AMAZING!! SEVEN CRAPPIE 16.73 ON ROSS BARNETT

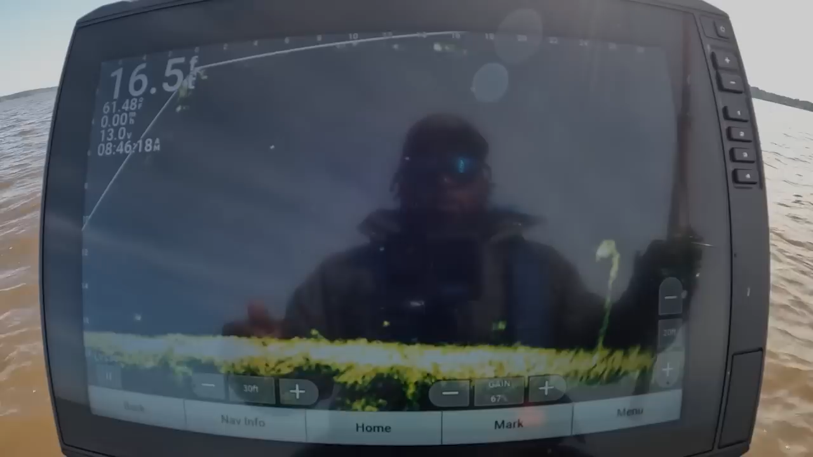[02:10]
On screen: depth 16.5 ft, water 61.48°F, speed 0.00 mph
All right, guys, we looking at a big old crappie right there.
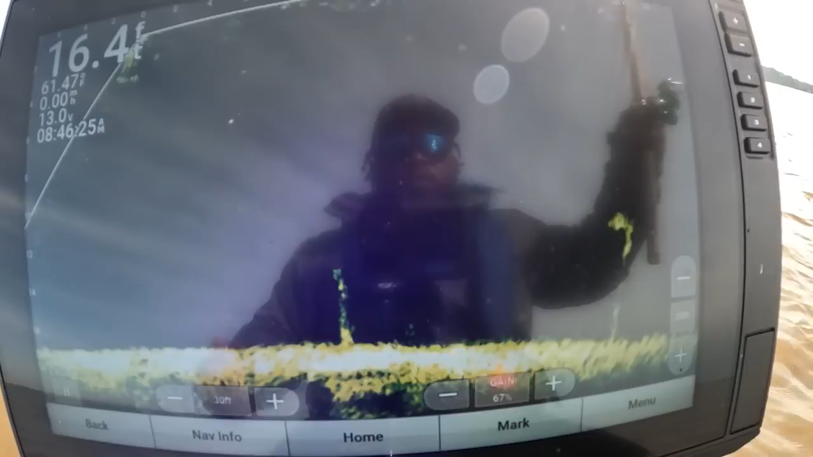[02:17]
On screen: depth 16.4 ft
About 22 feet out, it's sitting right on that limb.
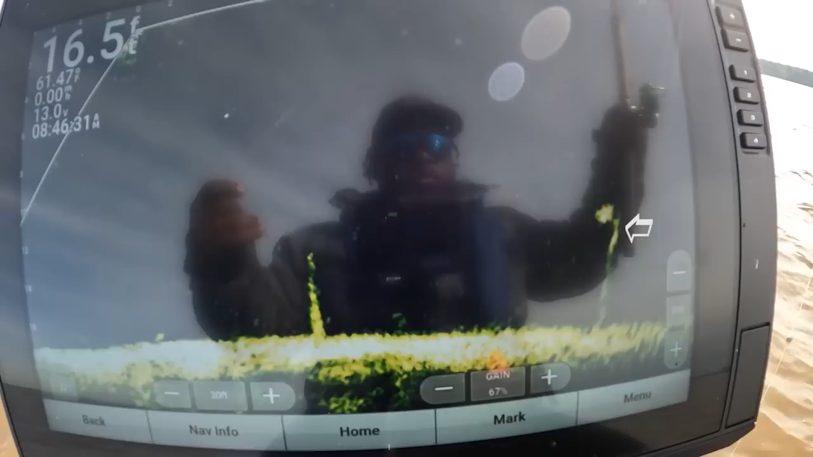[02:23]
On screen: depth 16.5 ft
They've been a little finicking this morning. I've seen
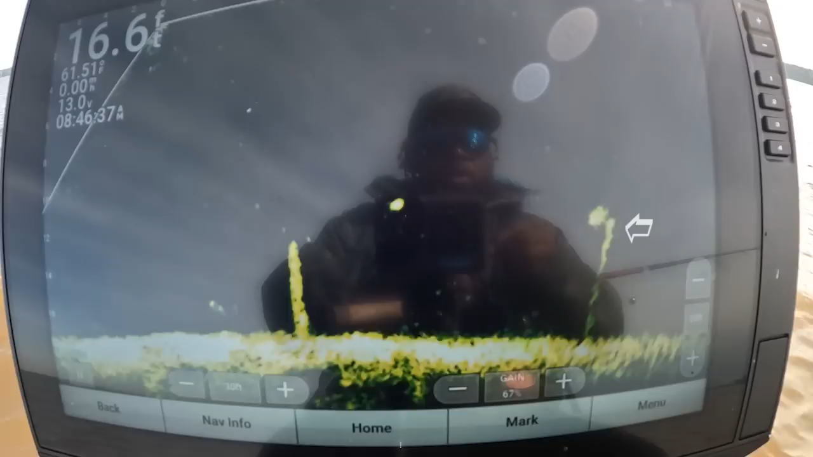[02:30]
On screen: depth 16.6 ft, water 61.51°F
a lot of fish, and they are moving.
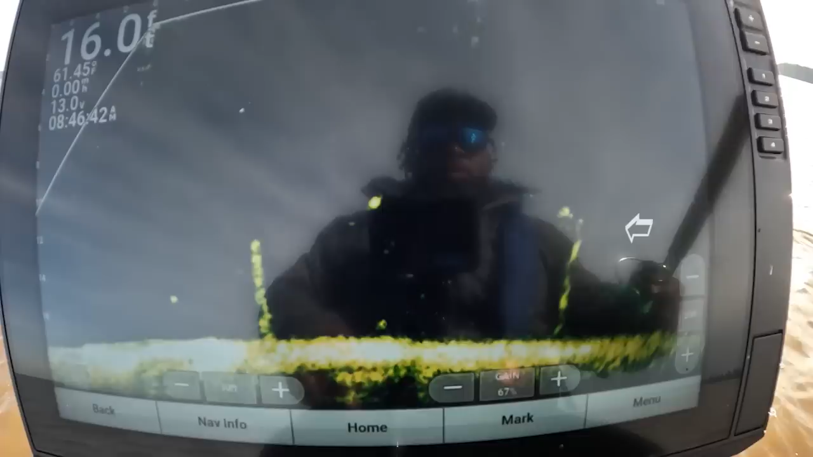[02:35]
They are not sitting still whatsoever. That's probably the first fish that I've seen sitting still this morning.
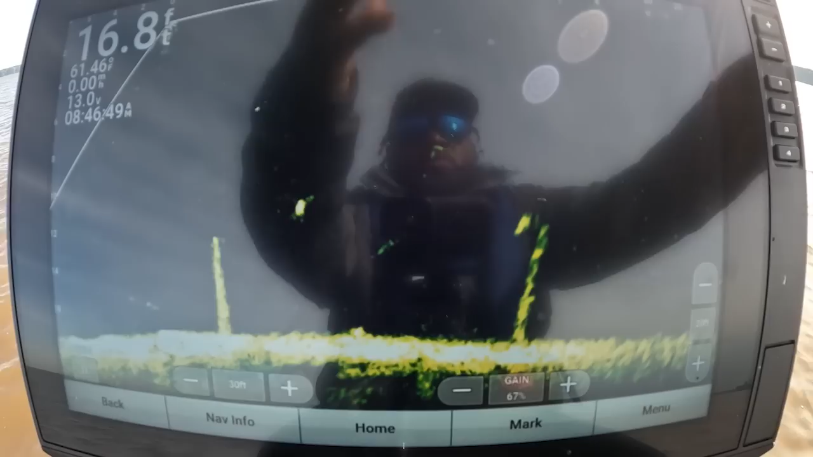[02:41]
On screen: depth 16.8 ft
I'm a little short, bagging down about 25 right now.
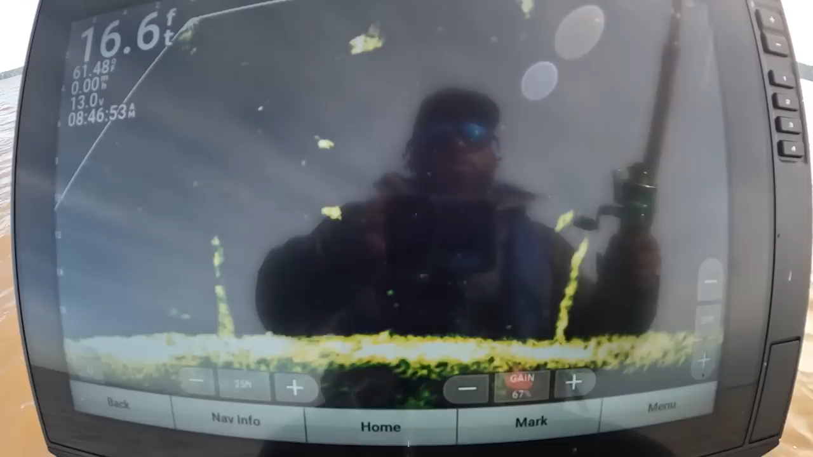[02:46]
On screen: depth 16.6 ft
It's 16 feet out, about 12 foot deep. Let's see if we can get him to bite right here.
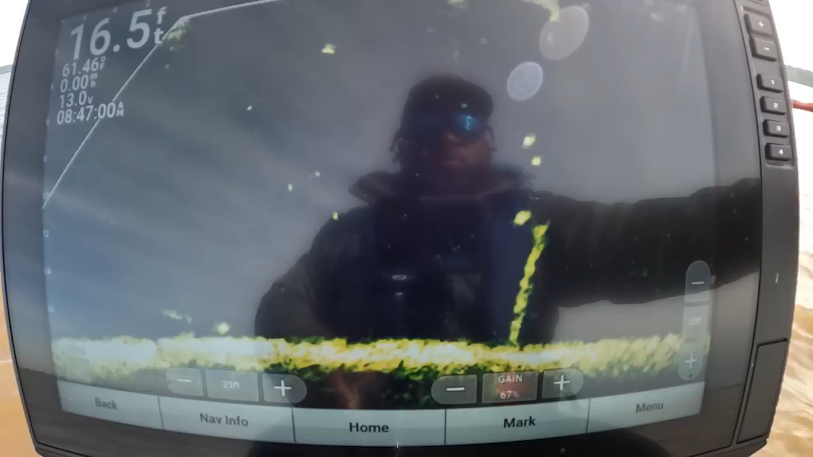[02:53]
On screen: depth 16.5 ft
Look like he's gonna turn, throw it back out.
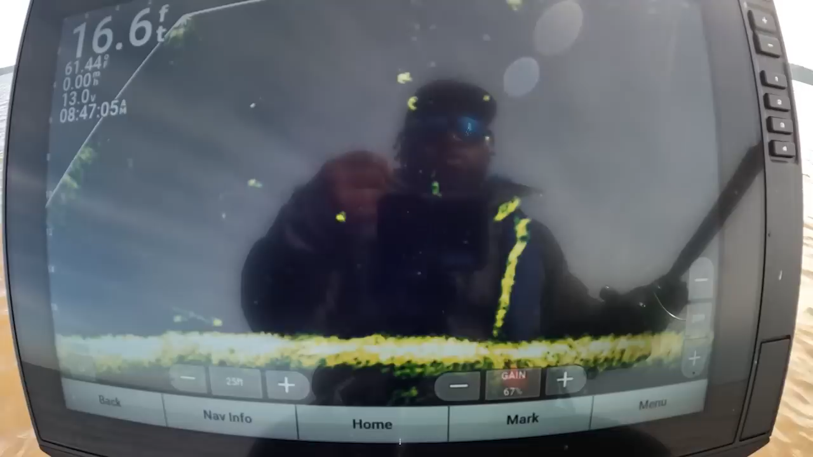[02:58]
On screen: depth 16.6 ft
He's probably gonna leave if I don't get it down there real quick.
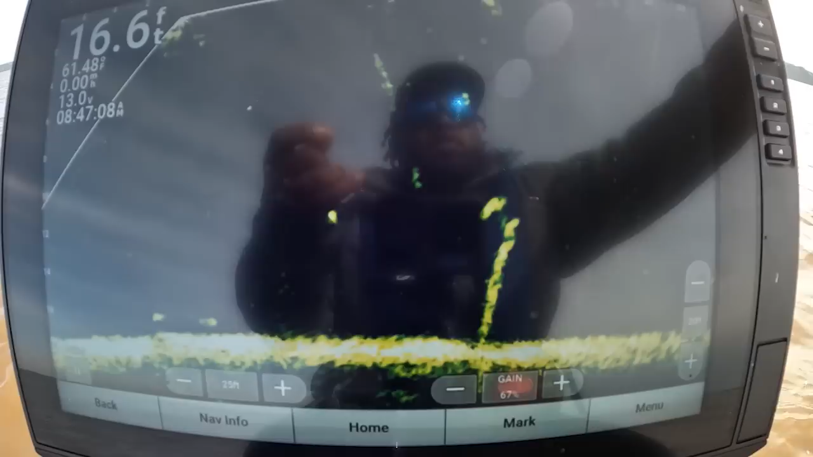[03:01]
On screen: depth 16.6 ft
Still there. Big fish too, that's a nice
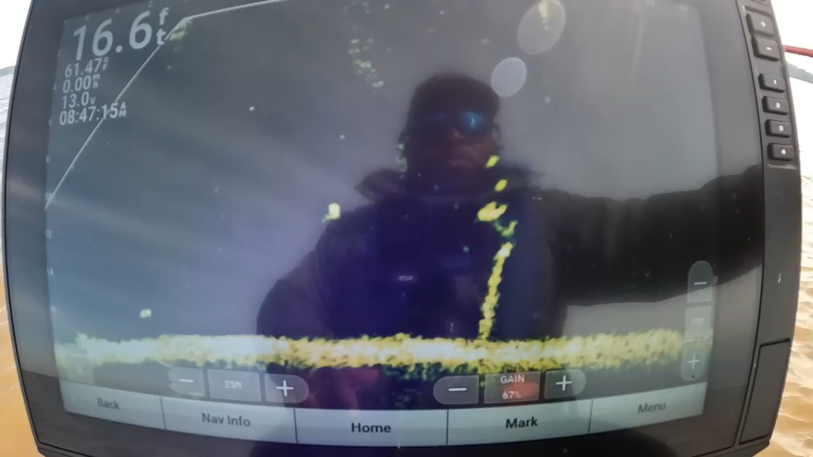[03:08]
On screen: depth 16.6 ft
crappie.
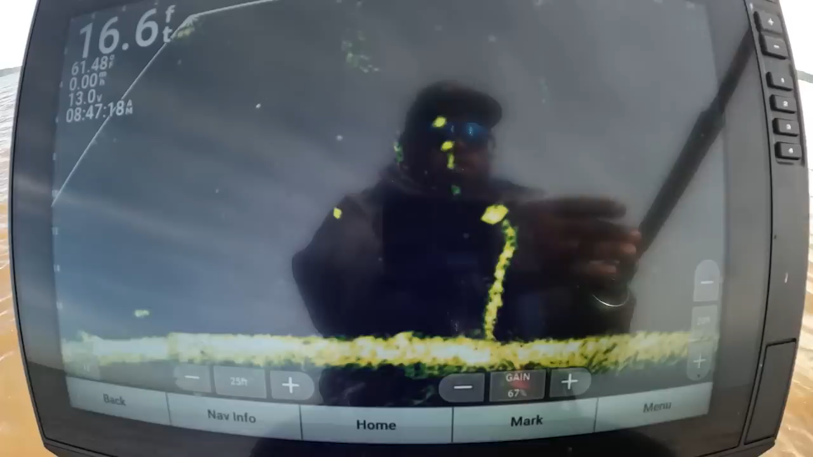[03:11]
On screen: depth 16.6 ft
I don't know if he didn't see it or what. Look like I had it right on.
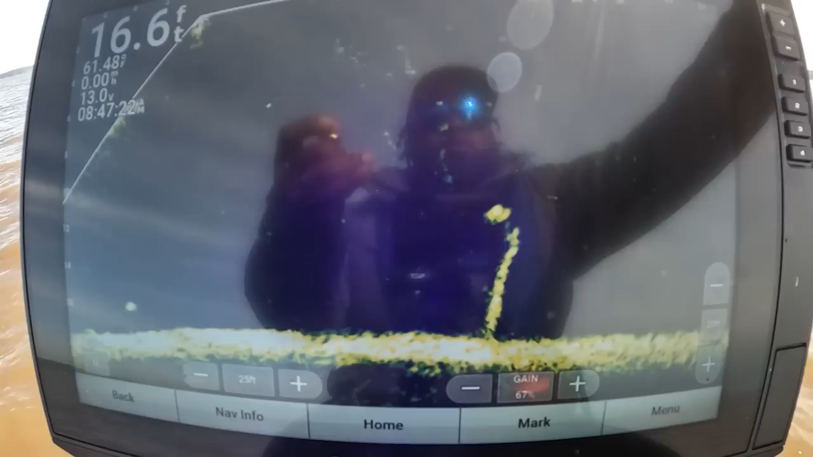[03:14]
On screen: depth 16.6 ft, water 61.48°F
Try him again. Got to see it.
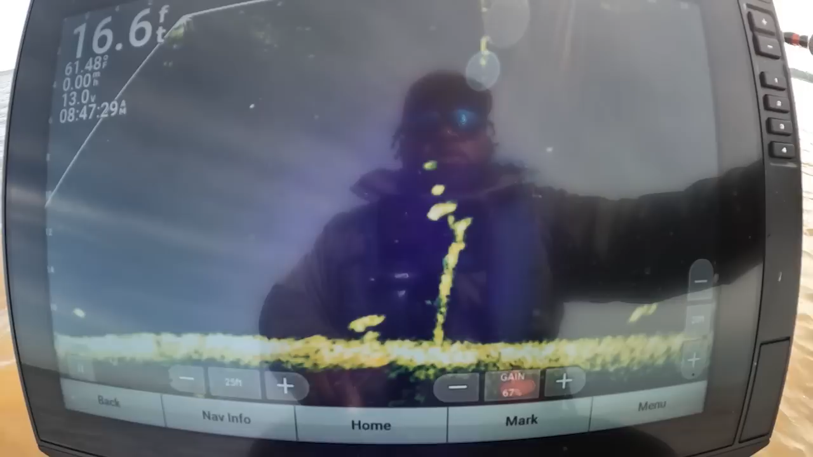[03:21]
On screen: depth 16.6 ft, water 61.48°F
He see it. He see it. He turned. He coming. Banged it.
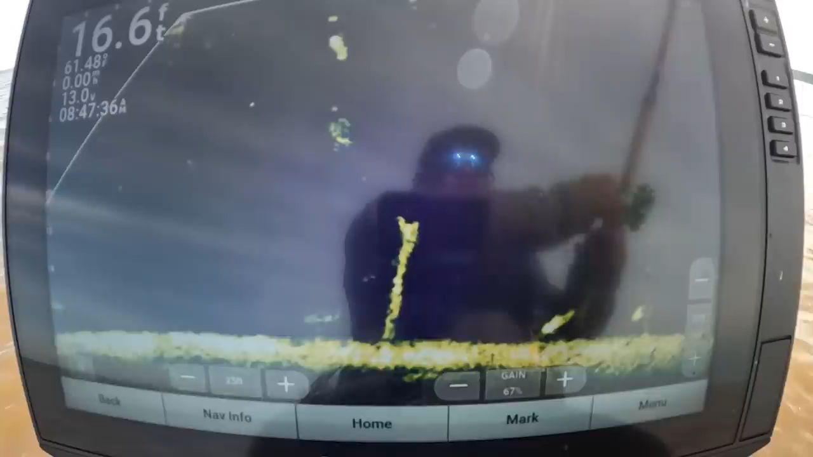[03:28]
On screen: depth 16.6 ft, water 61.48°F
Oh. Come on now, buddy. Boat flip it. This old male right here, I can tell by the hormone. Look at his tail. His tail smutted up real good.
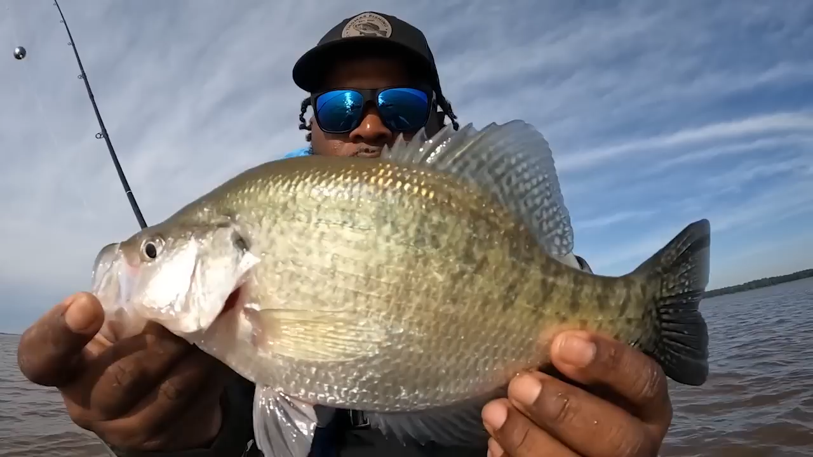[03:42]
Nice black. Well, it's a white crappie, but male. Look where he choked that jig at.
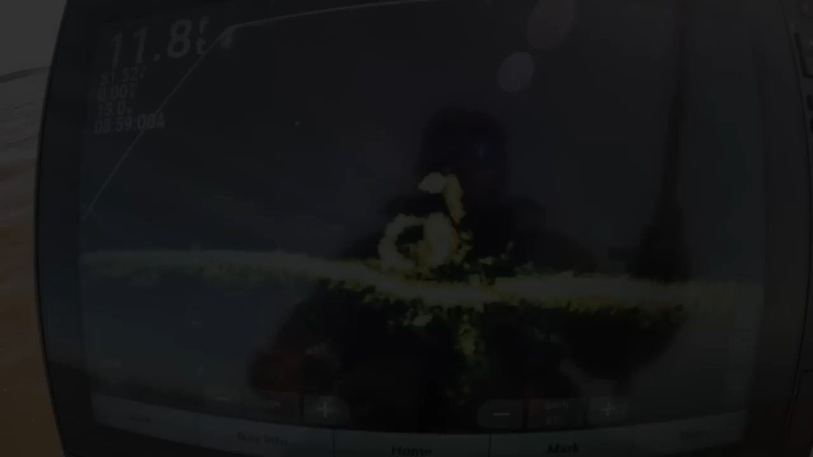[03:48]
Alright guys, there's one sitting right on the edge of that structure.
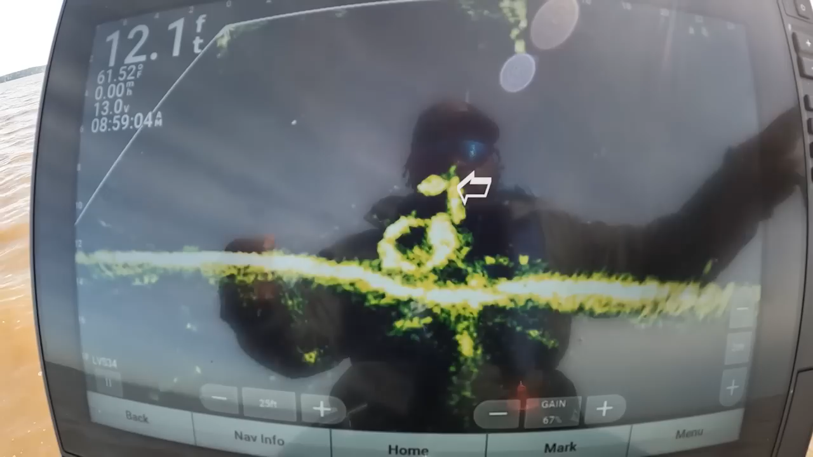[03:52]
On screen: depth 12.1 ft
That look like a good crappie right there. Let's see if we can get it.
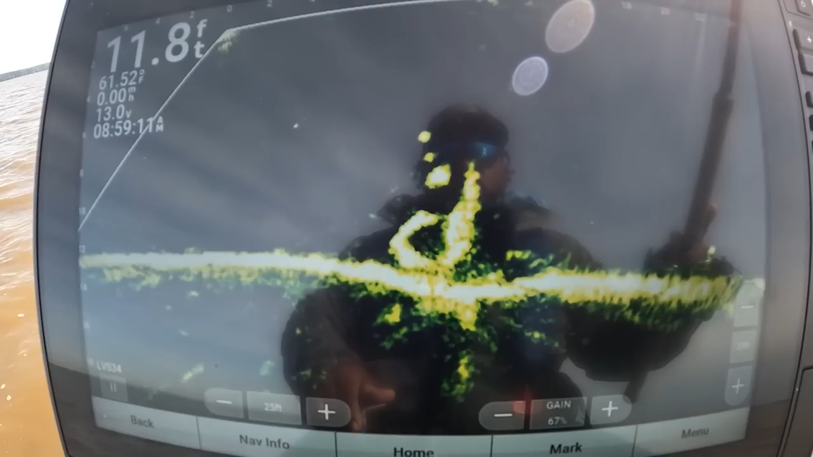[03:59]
On screen: depth 11.8 ft
Come on, saw it, buddy. He saw it. Hit it, big boy.